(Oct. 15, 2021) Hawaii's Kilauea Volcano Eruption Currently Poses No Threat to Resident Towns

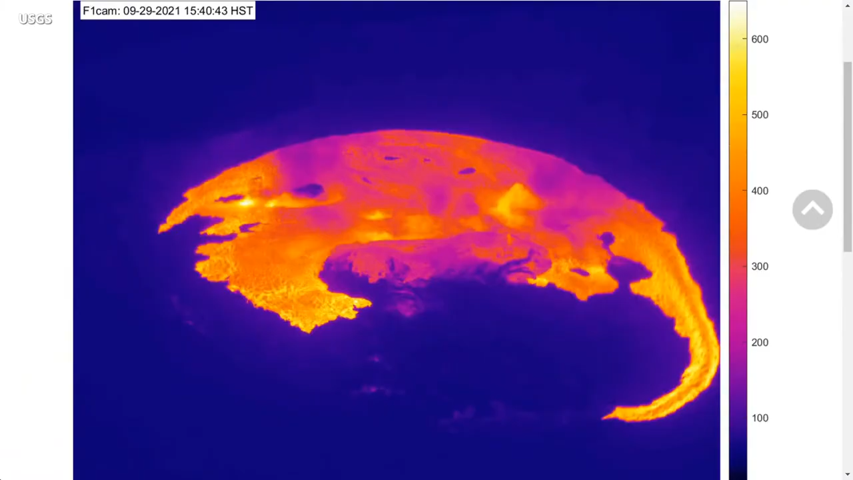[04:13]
following a sudden increase in earthquake activity on Wednesday afternoon, and an increase in the U.S. Geological Survey volcanic alert level from advisory to watch. Lava is now filling the summit crater once again.
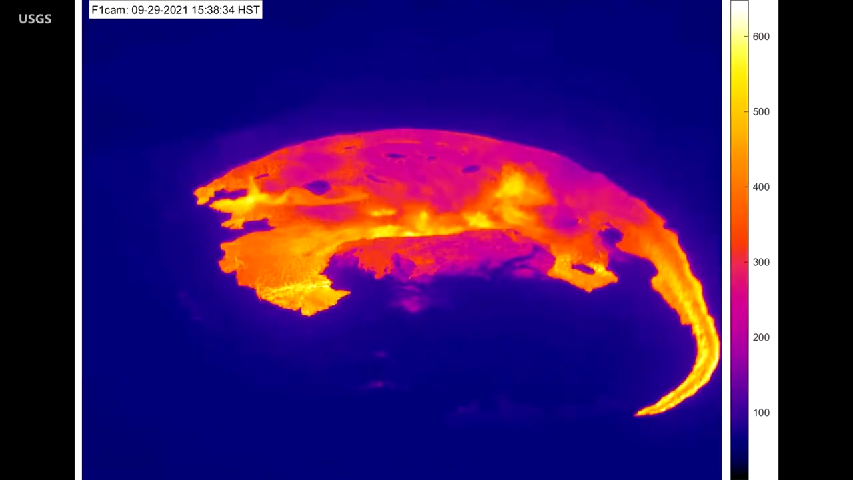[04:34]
Webcam images revealed that an eruption had commenced within the caldera. As of now, all activity is confined to the summit area within Hawaii Volcanoes National Park.
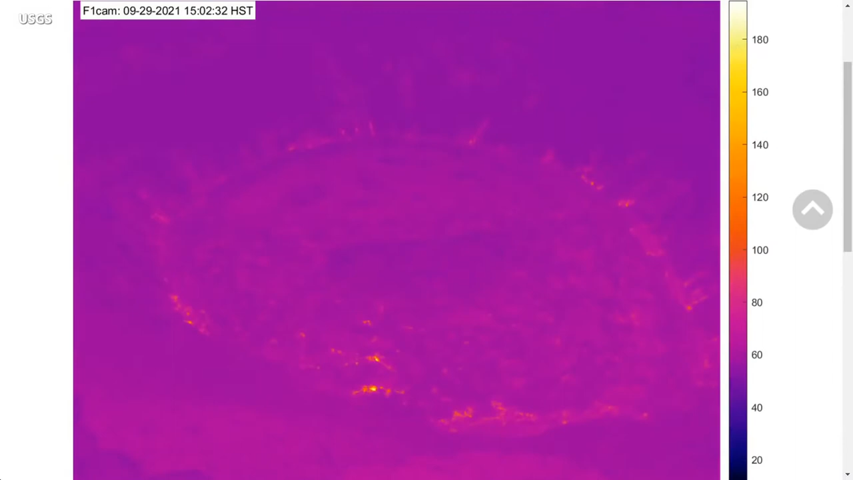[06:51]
These animated thermal webcam images were taken between 2.45pm and 5.45pm and the start of the eruption was recorded. While the flows have covered most of the crater floor and the solidified island created during the last eruption is visible in the center.